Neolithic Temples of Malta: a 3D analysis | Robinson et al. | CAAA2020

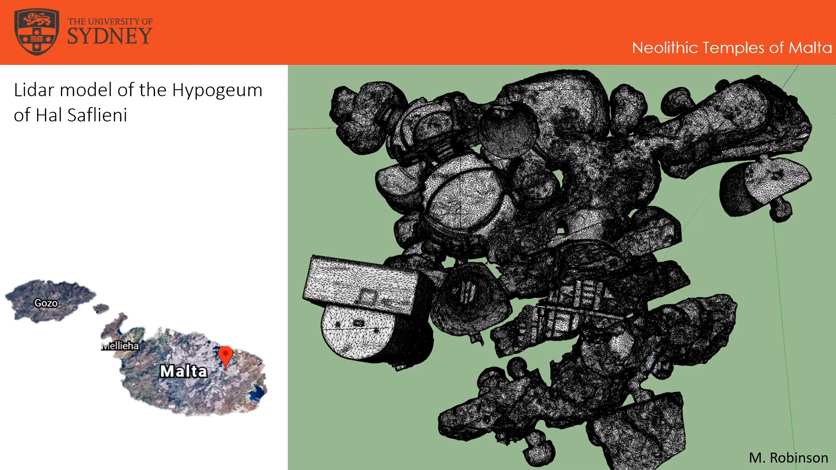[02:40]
This is an aerial view of the Lidar model of the second level of the Hypogeum, lent to me by Malta heritage so I could conduct this research. Zooming into the model, there are two chambers that are of particular interest.
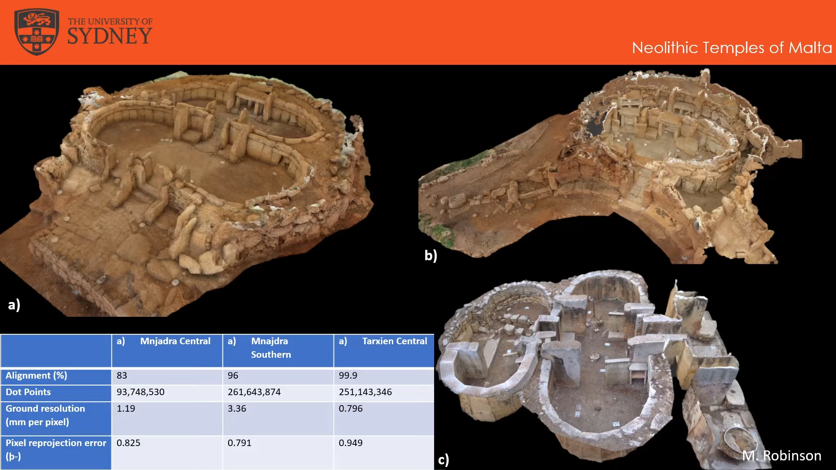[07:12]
Unfortunately, I did run into a computational error with the southern temple of Mnidra, which produced an incorrect flying altitude resulting in incorrect ground resolution and ground coverage estimates. That was due to merging several chunks together, however, this error didn't affect the usefulness of the Mnidra Southern model for determining its architectural features.
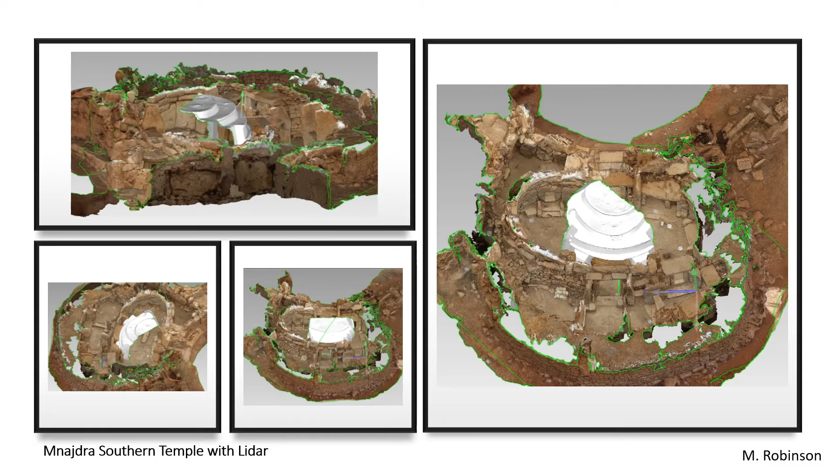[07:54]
The overlaid models exhibit how cleanly the